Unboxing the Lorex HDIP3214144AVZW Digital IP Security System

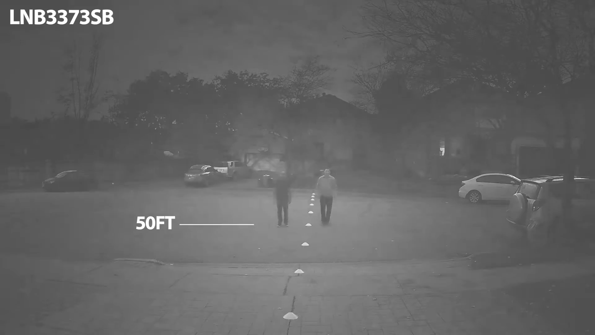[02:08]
the Bullitt provides incredibly clear night vision of up to 140 feet.